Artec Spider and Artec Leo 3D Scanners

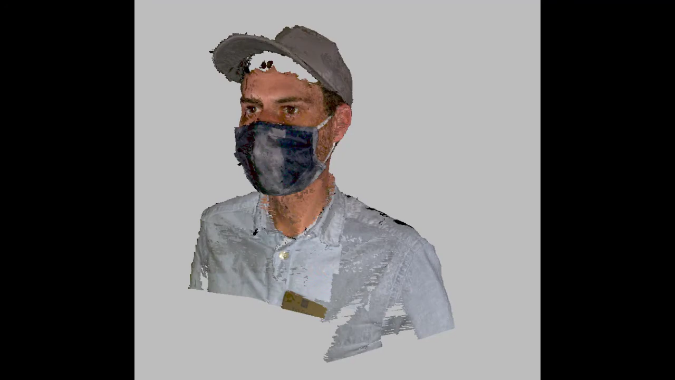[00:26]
It then stitches these images together to create a digital representation of the object.
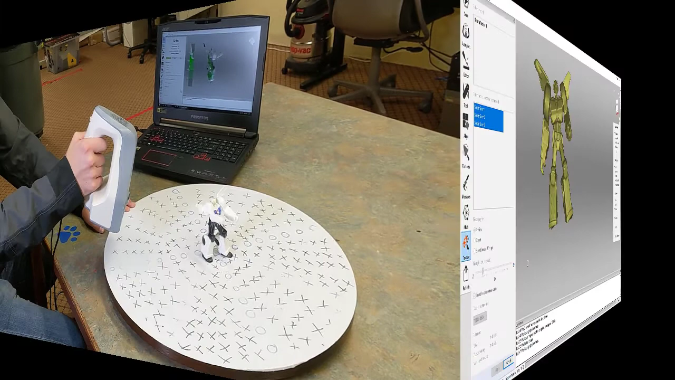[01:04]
When the scan is complete, you will see the processed scan in the Artec Studio program.